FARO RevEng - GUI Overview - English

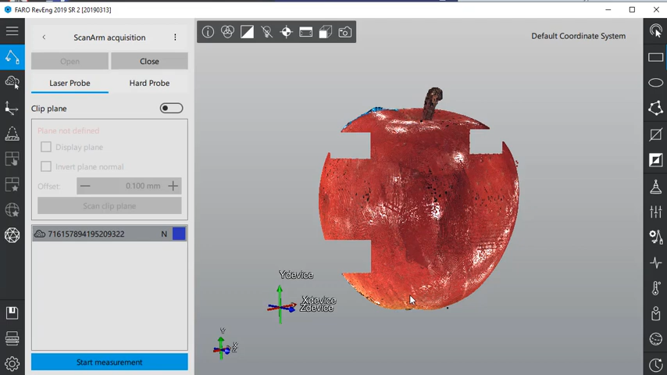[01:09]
Undo or redo previous operations with the Undo Redo commands,
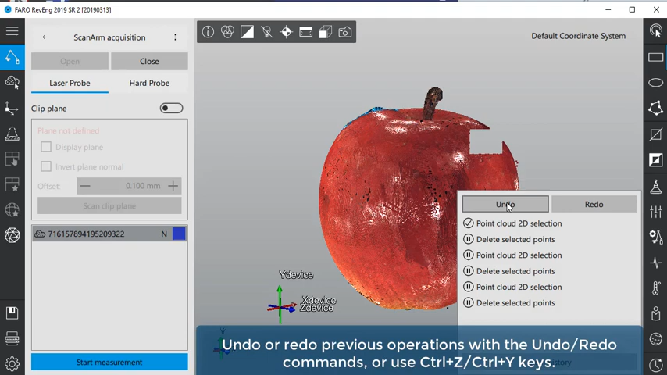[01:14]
or use Ctrl plus C, Ctrl plus Y keys.
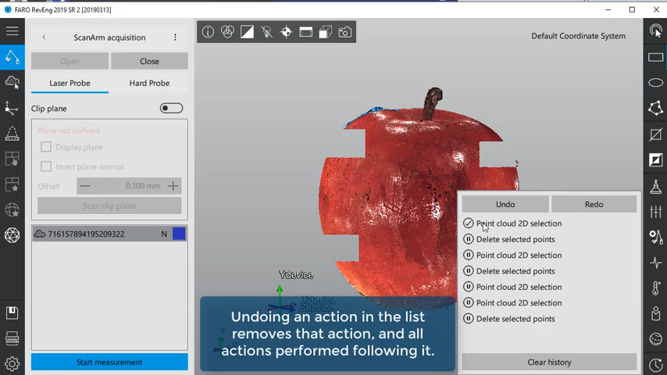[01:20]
Undoing an action in the list removes that action and all actions performed following it.
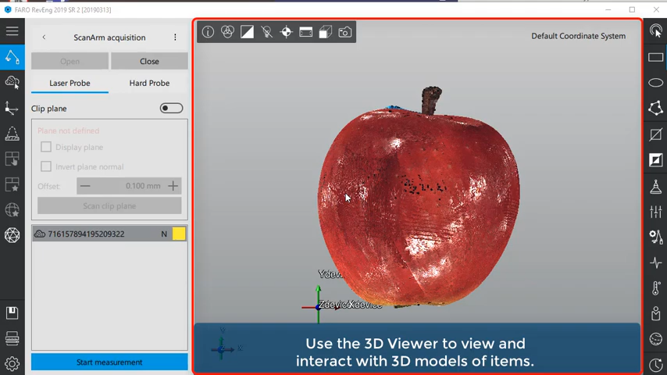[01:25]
Use the 3D viewer to view and interact with 3D models of items.
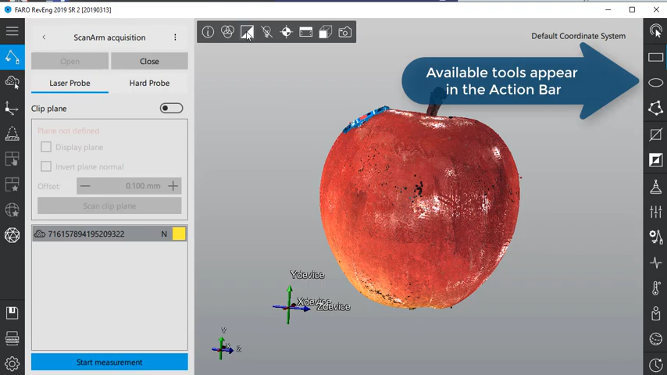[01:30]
Available tools appear in the action bar. Use the viewer bar commands to customize viewing the objects in the 3D viewer.
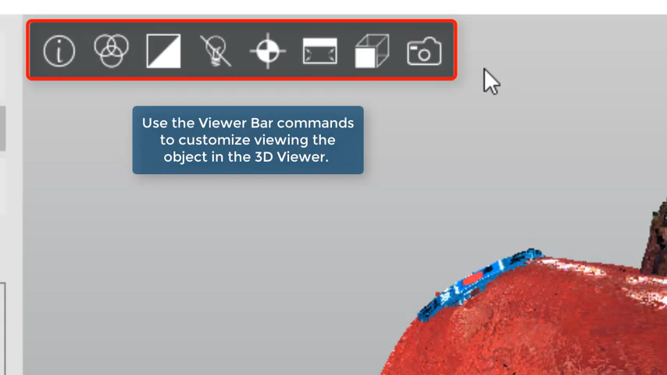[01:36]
Click the Show Scene Info command to show information about items in the 3D viewer.
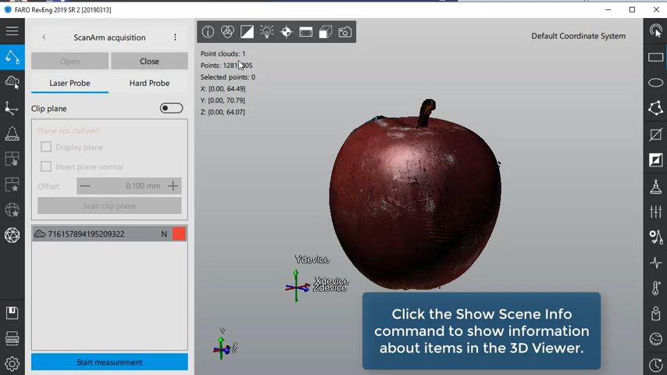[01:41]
Use the Set Color Mode command to select the color in which to view the object. Select Native to use the item's existing colors.
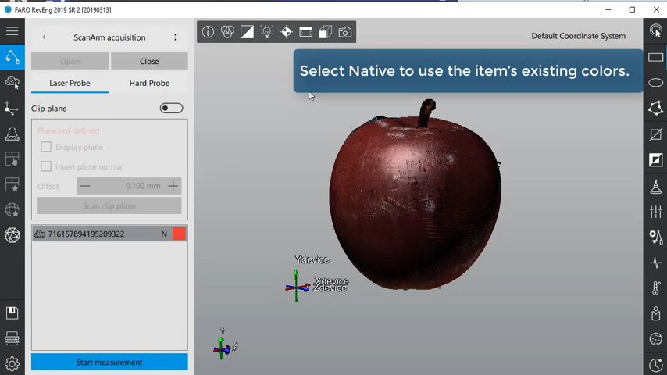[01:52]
Select Assigned to assign a color to the item using the color selector.
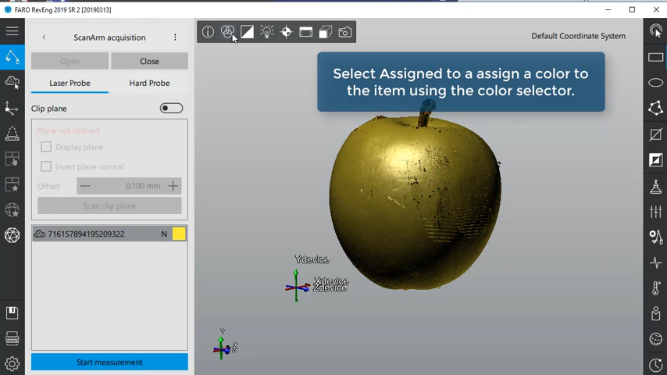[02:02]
Select Uniform to display the item in a uniform color.
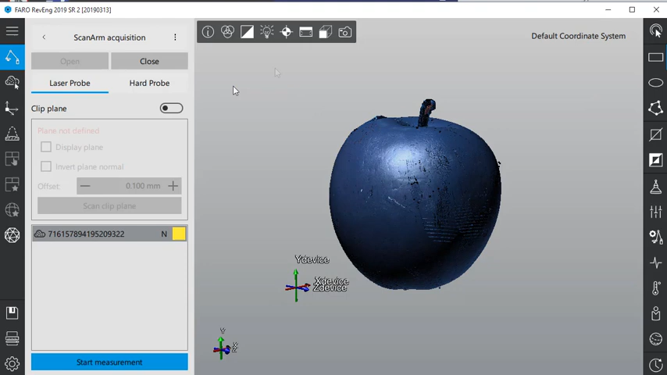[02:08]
Disable the lighting to render the items with no shading effect.
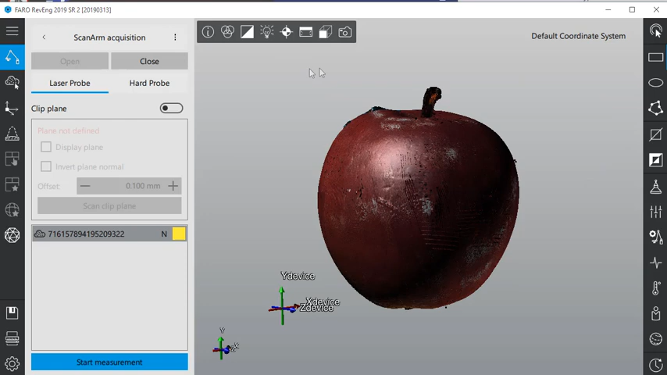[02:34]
Use Set Viewer Pose to quickly select the viewable areas of the object.
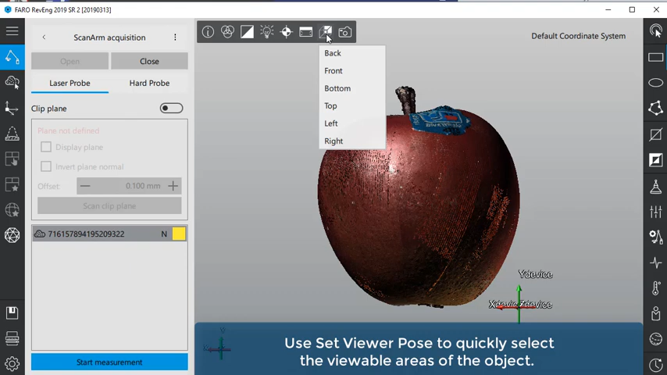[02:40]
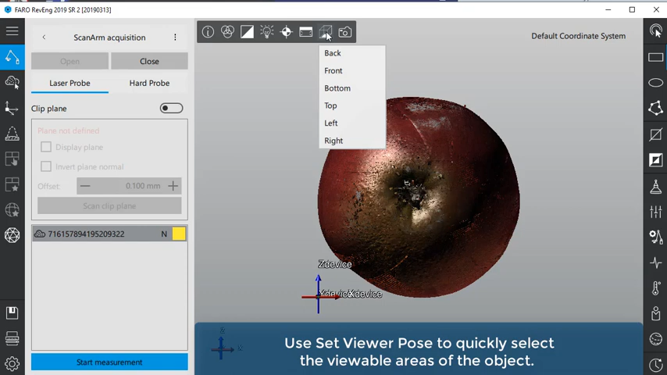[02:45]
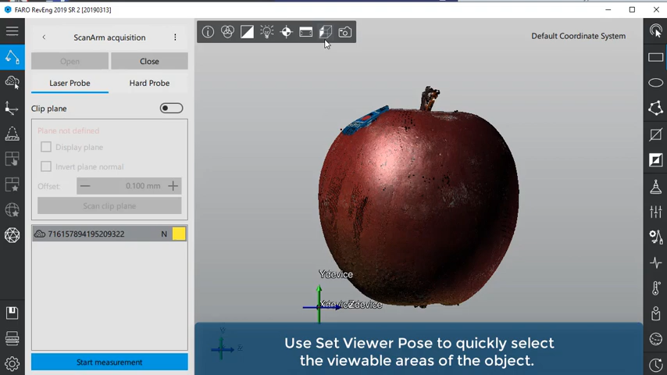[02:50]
Take a screenshot of the 3D viewer.